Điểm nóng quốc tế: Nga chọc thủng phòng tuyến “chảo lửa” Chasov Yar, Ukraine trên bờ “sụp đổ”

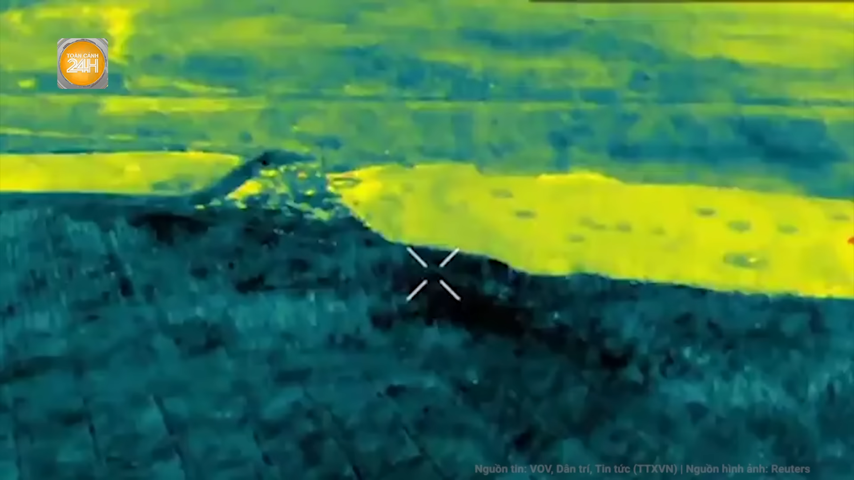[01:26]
Thị trấn chiến lược Chashopya đã trở thành tử địa do giao tranh khốc liệt giữa quân đội Nga và Ukraine.
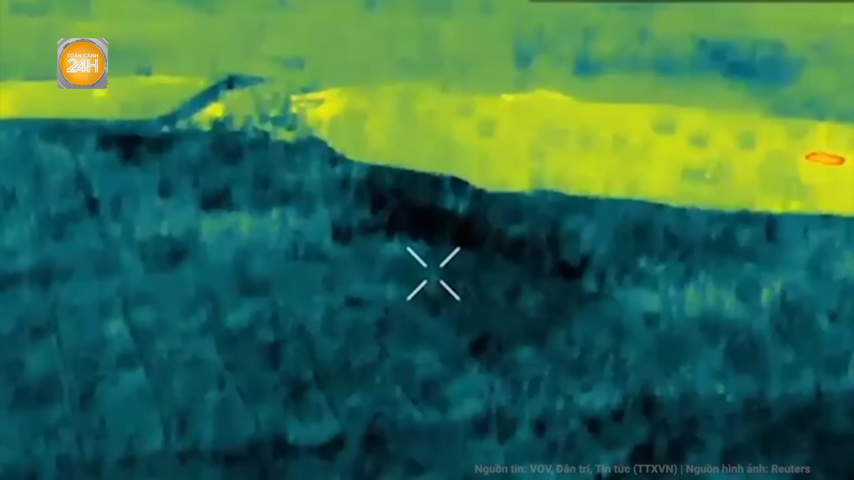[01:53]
Trong video được công bố, bà binh sĩ Ukraine đã vứt lại toàn bộ trang bị và bỏ chạy với hy vọng trốn vào cái hố gần nhất. Nhưng quân đội Nga đã bảo vây nơi trú ẩn của họ và bắt làm tù binh dẫn về phía sau.
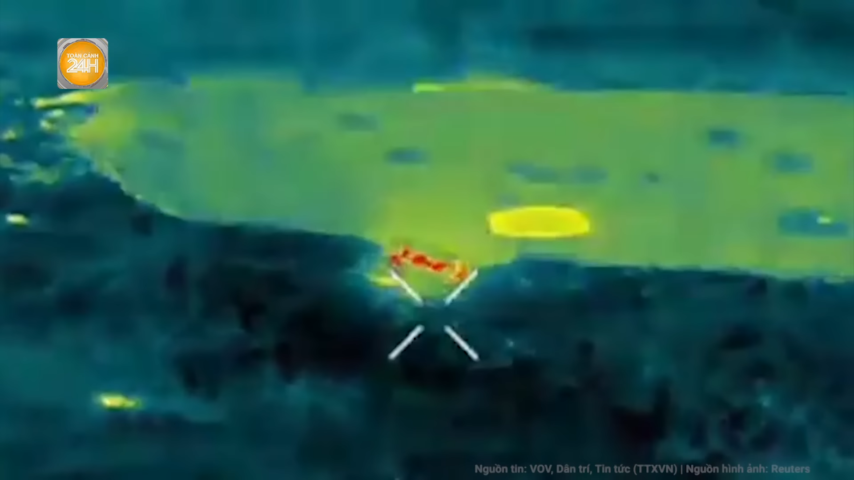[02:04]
Ác nhà phân tích quân sự Ukraine đã định vị địa lý đoạn phim từ máy bay không người lái cho thấy rõ vị trí của lực lượng Moskova.
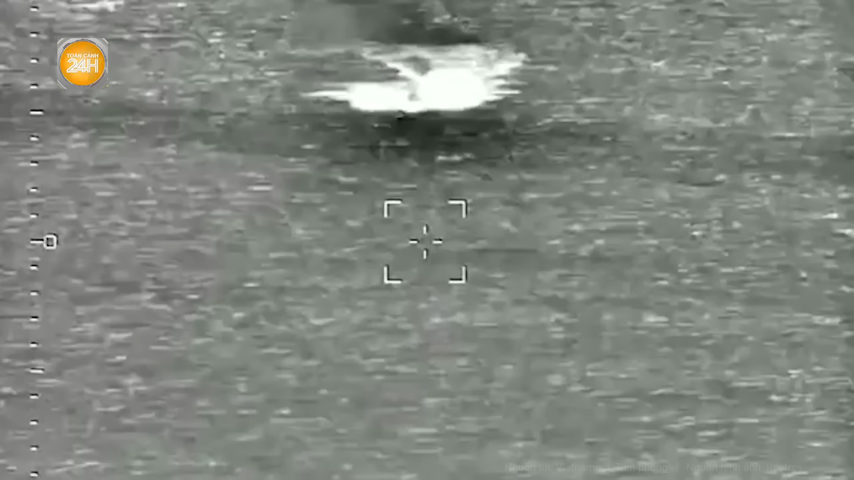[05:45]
Cuộc tấn công đầu tiên diễn ra lúc 14 giờ với 11 chiếc xuồng không người lái.
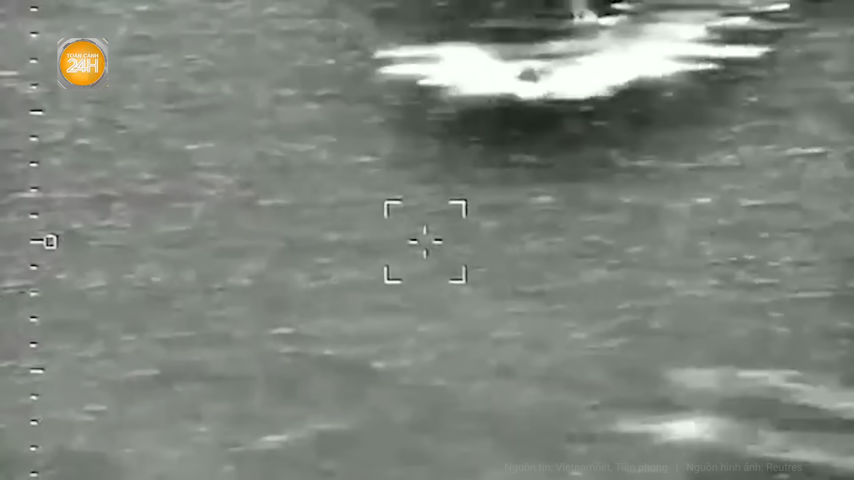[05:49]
Vài giờ sau đó, một xuồng không người lái khác được phát hiện. Đến 19h30 cùng ngày, thêm 3 chiếc xuồng áp sát Crimea.